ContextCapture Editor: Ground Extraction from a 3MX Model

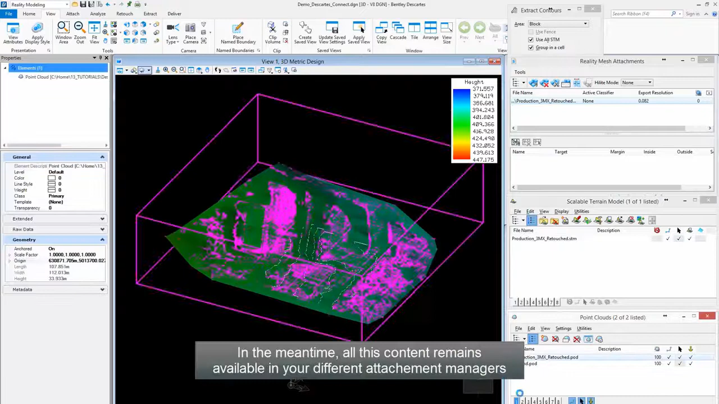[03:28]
In the meantime, all this content remains available in your different attachment managers